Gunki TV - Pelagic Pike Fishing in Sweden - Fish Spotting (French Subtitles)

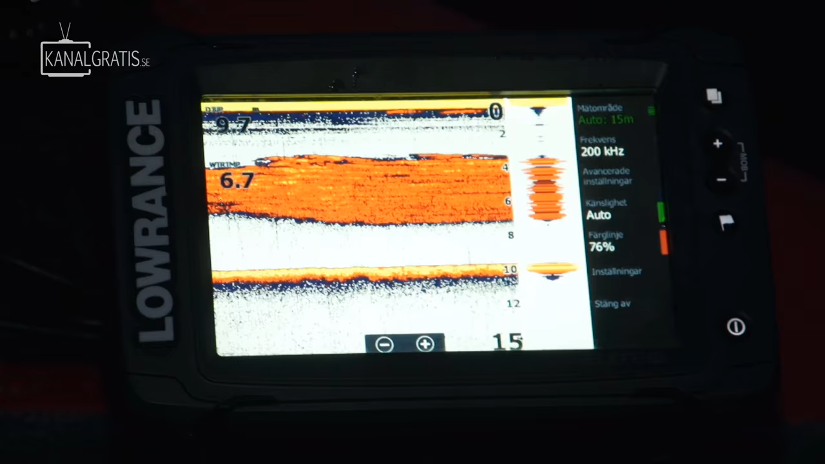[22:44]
We are sitting on the same place for quite a while now, but we can still see a lot of bait fish passing around, small groups of bait fish passing in front of the point.
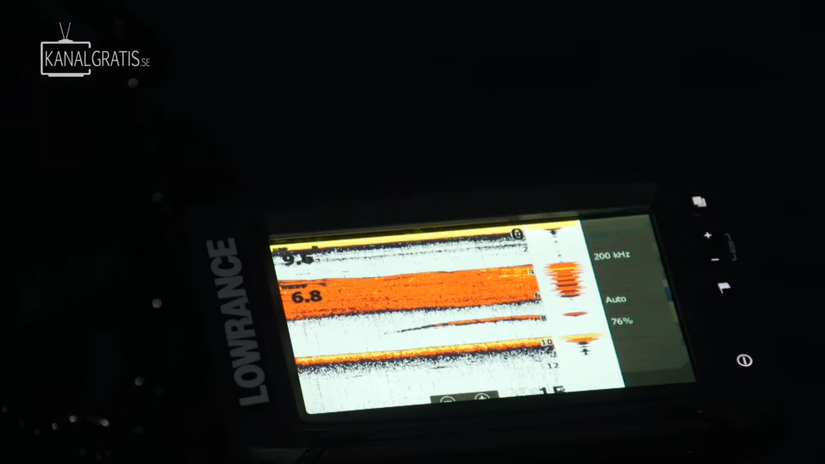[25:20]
And the bait are from 3 to 6 meters.
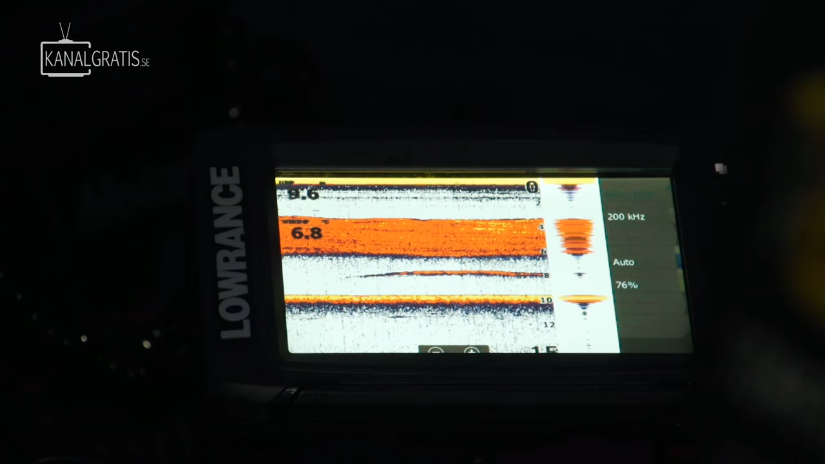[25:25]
Yeah, I think we really need to be around 5 to 6 yeah.